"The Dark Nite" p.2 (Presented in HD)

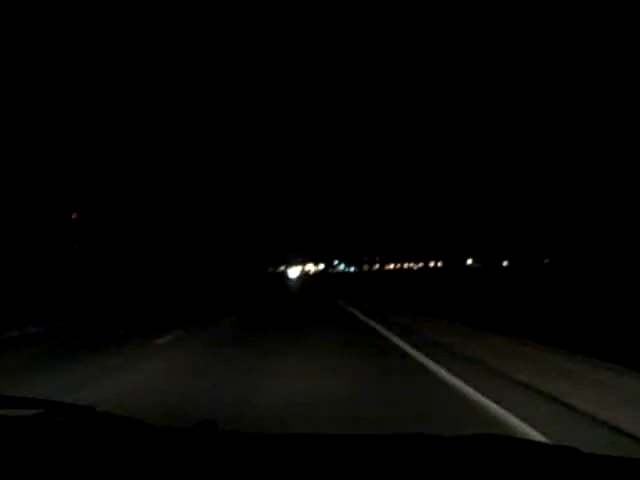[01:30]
But yeah, if you look real close over here, we're almost to the big city of Rose over here. We're almost there. So, we're almost there. We'll get there when we get there. So we'll see you in a little bit. Oh, we made it.
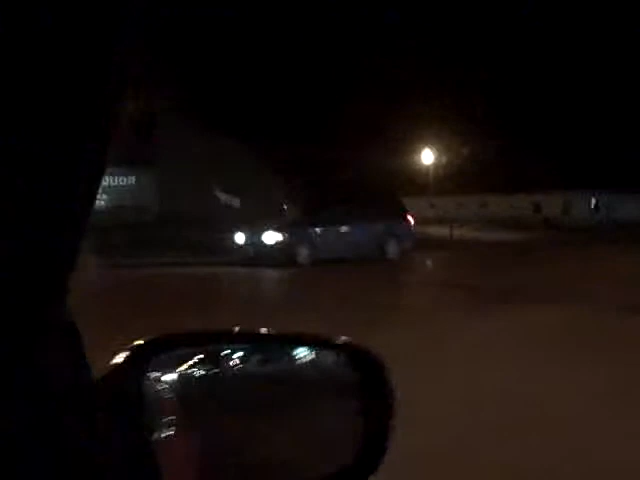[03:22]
Hey, that's everybody's favorite place in town. Municipal. And ladies and gentlemen, on your left-hand side, the hockey arena in Rosal. Oh, yeah. And you said it looks like a big shed. The old barn is what they call this place. Really?